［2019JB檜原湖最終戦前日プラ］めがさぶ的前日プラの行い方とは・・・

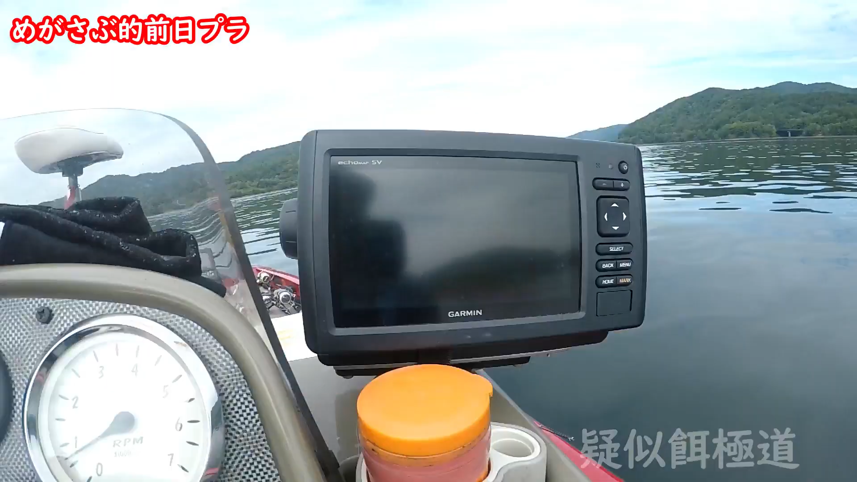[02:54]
ピコピコえてみずれーがなめっちゃ沖の中層レイトいるよこれこいつらが寄ってくれればいいんだけどねほら